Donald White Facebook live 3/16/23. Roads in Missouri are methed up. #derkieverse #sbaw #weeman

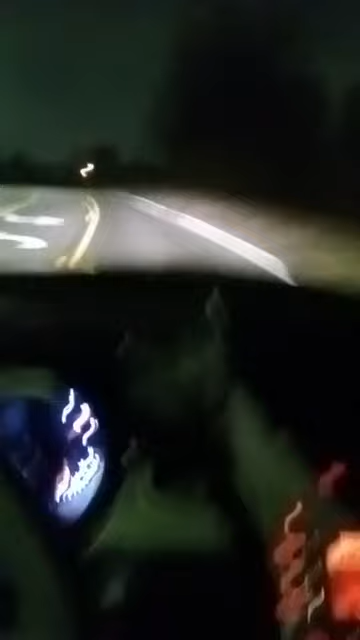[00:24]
These Missouri roads are fucked up, man. Whole lot different than Minnesota, I tell you that.